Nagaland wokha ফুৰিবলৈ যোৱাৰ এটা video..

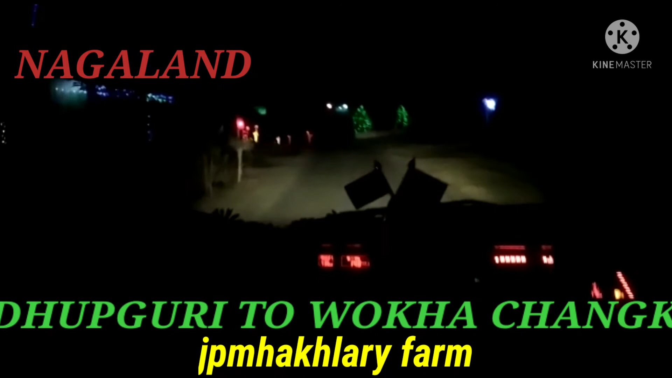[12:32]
আহি আছোঁ বহুত ধুনীয়া পাহাৰৰ মাজত বহুত গাঁও আছে এনেকৈ আৰু তাতে খ্ৰীষ্টমাছৰ সময় যথেষ্ট ডেকৰেশ্যন কৰিছে তেওঁলোকে ধন্যবাদ বন্ধুসকল আজিলৈ এৰিছোঁ।